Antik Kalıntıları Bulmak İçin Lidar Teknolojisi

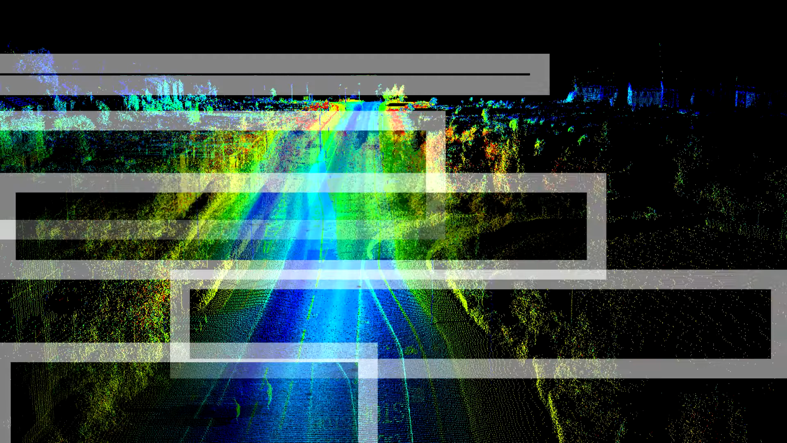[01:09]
orman ve su araştırmaları alanlarında kullanılmaktadır. Havadan tarama yapan Lidar sistemleri Lidar sensörü, IMU ve dahili bilgisayardan oluşurken, karadan tarama yapan sistemlerde IMU bulunmaz. Bunların yanında GPS ve INS gibi birçok teknolojide yardımcı olarak kullanılır. Her iki Lidar test sistemlerinde, lazer kaynağından çıkan ışınlar sürekli olmayıp, periyodik olarak yansıtıcıya çarpıp, tarama yapılacak olan alana yönlendirilir.
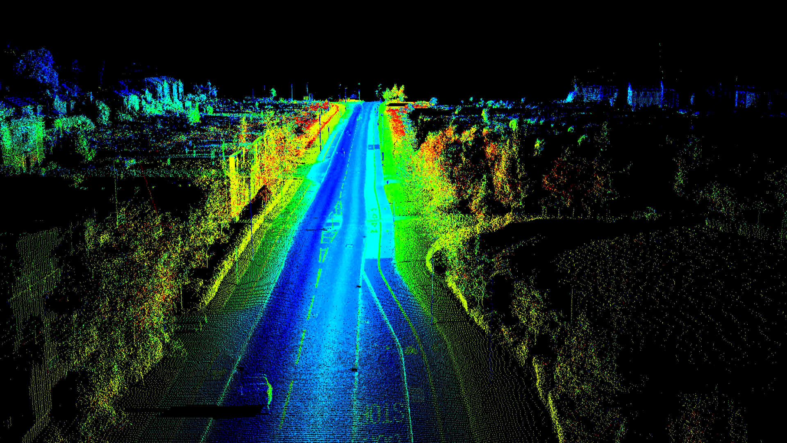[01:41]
Böylece hava aracından veya karada tripod üzerinden tarama yapılacak alanın, saniyede 20.000 ile 150.000 noktasının taraması gerçekleştirilir. Karada ise yine GPS, coğrafi koordinatlar belirlenirken, sistem hali hazırda tripod üzerinde olduğundan,
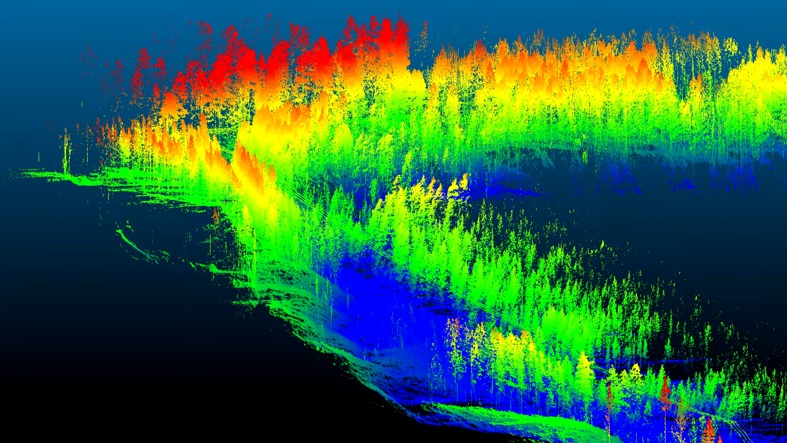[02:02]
dikey eksene göre konumu sabittir ve dahili bilgisayar yardımıyla 360 derece dönerek, tarama yaparak ölçüm yapar.